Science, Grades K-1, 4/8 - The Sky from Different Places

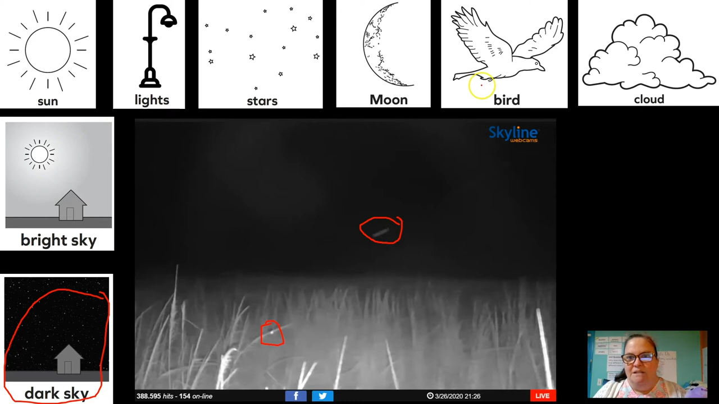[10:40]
There was like moths and things that were flying by, which was really neat, but it's not a bird, but it's a bug. And then I didn't see any other of these things in this one. It's just dark sky, right? Maybe if the camera was better, we'd be able to see stars, but I don't see them. Let's go on to the next one. Okay, this one was Sydney.
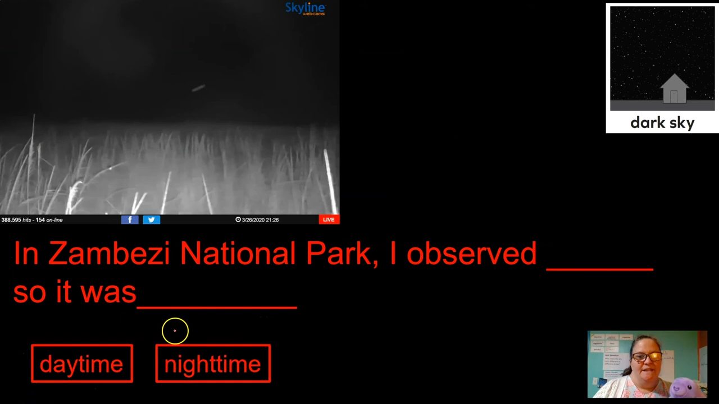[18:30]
Zambezi National Park. This one's just dark sky. And dark sky tells us it's daytime or nighttime. Nighttime. All right, let's do it. In Zambezi National Park, I observed dark sky, so it was nighttime. Zambezi National Park. It's fun to say.